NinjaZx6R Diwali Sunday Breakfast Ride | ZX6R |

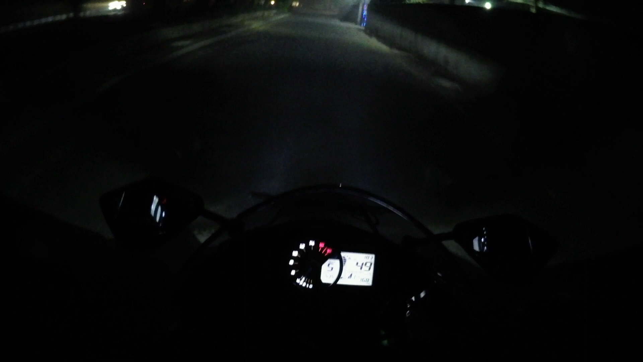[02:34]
और ऊपर से हल्का हल्की ड्रिजलिंग भी शुरू हो गई है। होपफुली बारिश ना हो, विच आई रियली डोंट लाइक ऑन द राइड डे।
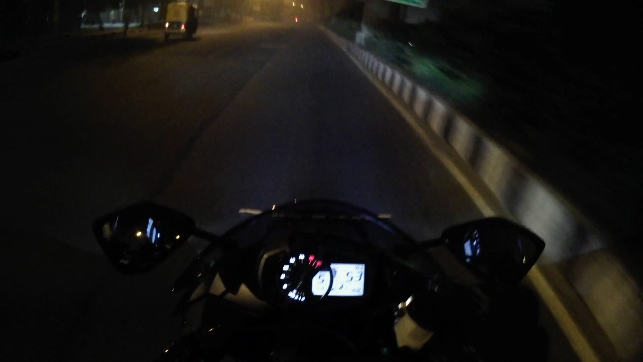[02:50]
आई डोंट नो कैमरा जस्टिफाई कर पा रहा है कि नहीं, बट इस समय इतना ज़्यादा स्मॉग है सड़कों के ऊपर कि मैं आप लोगों को बता नहीं सकता हूँ। इट्स सो डस्टी आउट हियर। तो यहाँ से NSP कुछ है अराउंड 10 किलोमीटर्स। मॉर्निंग है, ट्रैफिक नहीं है, तो आइडियली 10-12 मिनट में पहुँच जाएंगे। देखते हैं वहाँ पे कौन आ रखा है, कौन नहीं आ रखा
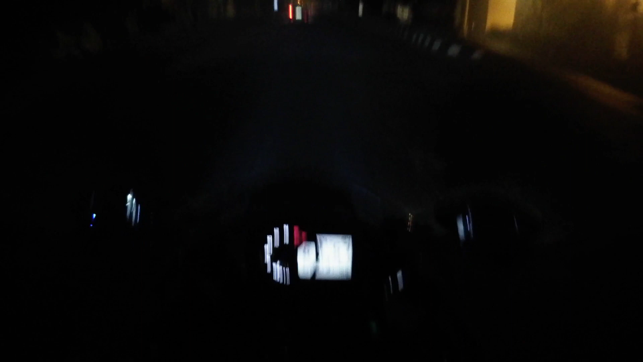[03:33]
होपफुली कैमरे का एंगल मैंने टेस्ट तो किया था, बट टेस्टिंग और प्रैक्टिकल में डिफरेंस हो जाता है कभी कभी। अगर बाई चांस सब ऊपर नीचे हो गया हो तो जस्ट बेयर विद मी।